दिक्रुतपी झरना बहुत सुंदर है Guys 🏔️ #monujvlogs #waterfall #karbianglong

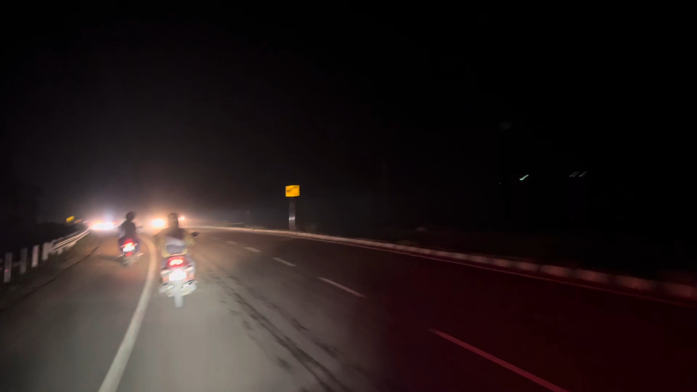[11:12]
सो अभी रात बहुत हो चुका है, हम लोग झरना से आके बहुत लेट हो गया था तो अभी रोड पर जा रहे हो गाइस।